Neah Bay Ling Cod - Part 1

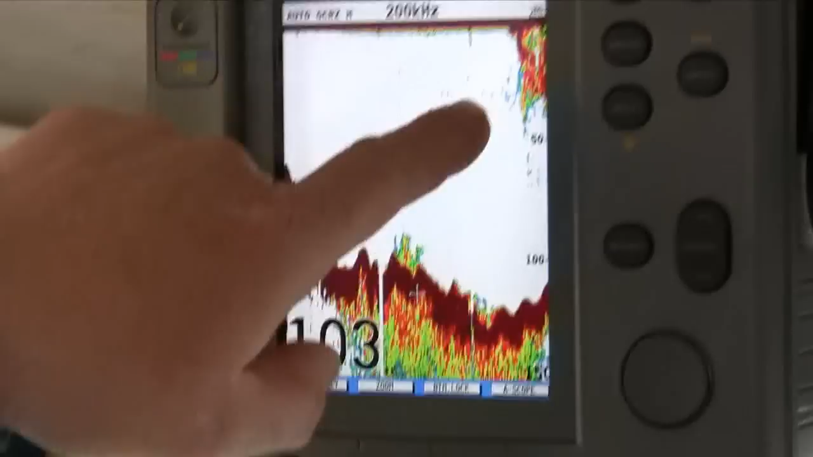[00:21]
this is top top stuff that's probably yellowtail up there rockfish the
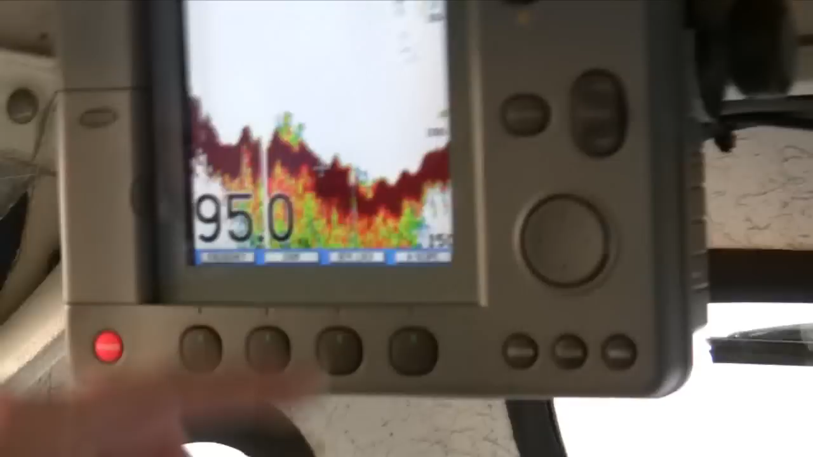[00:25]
stuff down below like this steel there that's the other ones that's what we're looking for right there
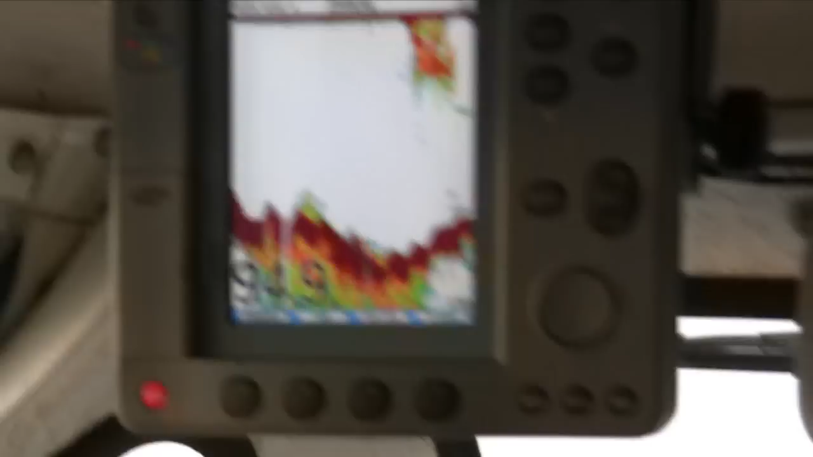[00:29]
that's a good bunch right there